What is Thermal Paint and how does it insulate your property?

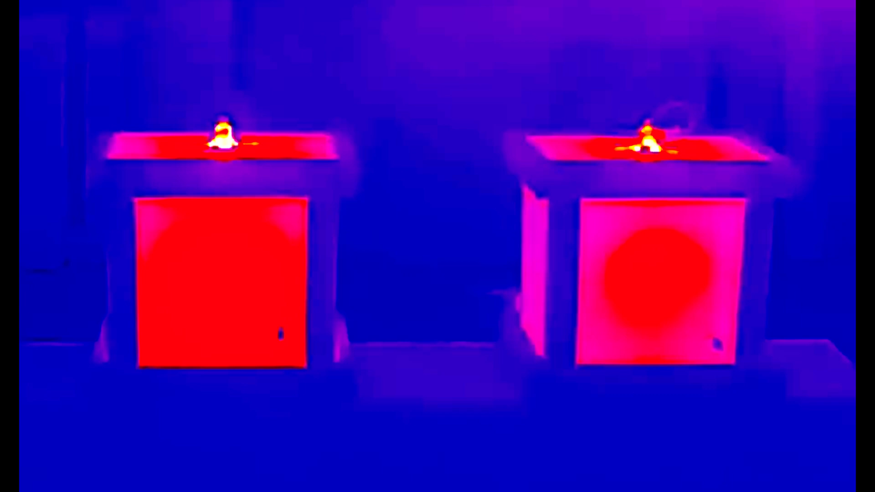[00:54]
If we flip to the heat vision mode, we can clearly see the room coated with the thermal insulating paint shows less heat escaping compared to the room coated in the normal emulsion.
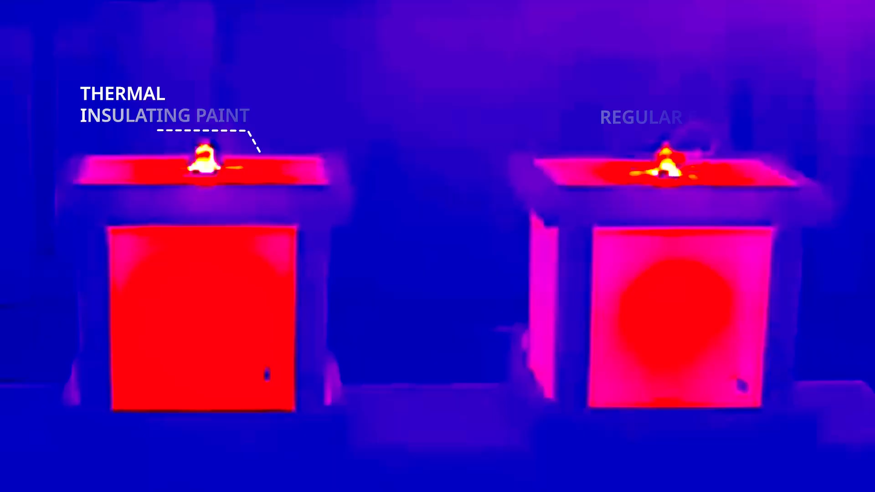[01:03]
Not only is the temperature inside the room higher, but the exterior is also cooler.